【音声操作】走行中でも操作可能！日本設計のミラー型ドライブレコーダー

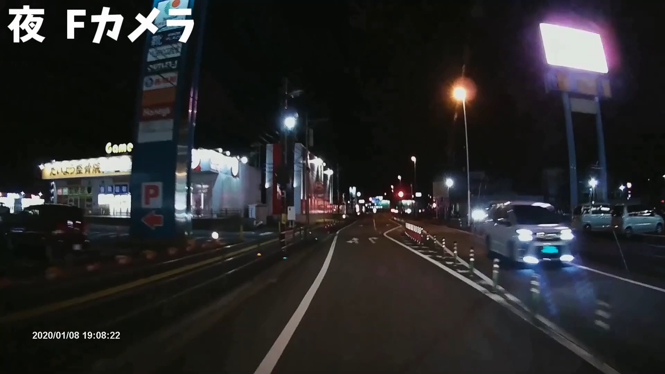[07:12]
そしてこれが夜のフロント映像です思ったよりね画質は良くないですね周りの景色を見ててもねなんかちょっとボケてる感じがあるのとノイズが入ってるような感じがありますそしてリアカメラなんですけどここはねやっぱね夜も綺麗ですリアカメラはね